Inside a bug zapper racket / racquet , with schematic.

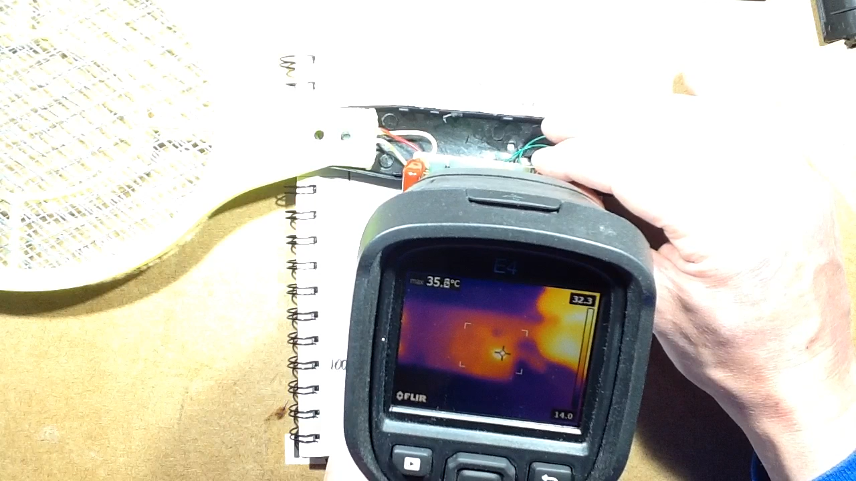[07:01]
On screen: max 35.8°C
It should about 700 mil amps and The temperature the transistor went up to 200 degrees centigrade Which is quite high for a transistor But normal operation the batteries are with a less of a loss here. I'm guessing it's just the length of the cables interfered with operation It's it typically goes somewhere in the region depending the battery freshness of about
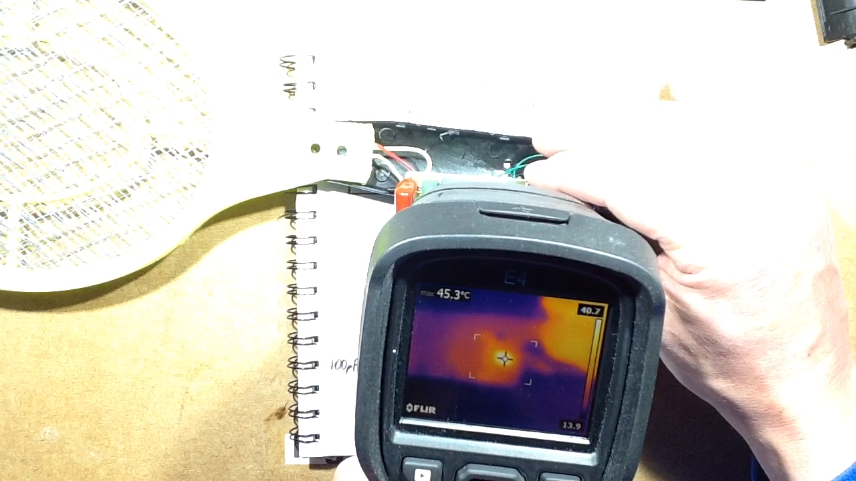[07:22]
On screen: max 45.3°C
45 to 50 degrees centigrade Celsius that's okay, so I'm Yes,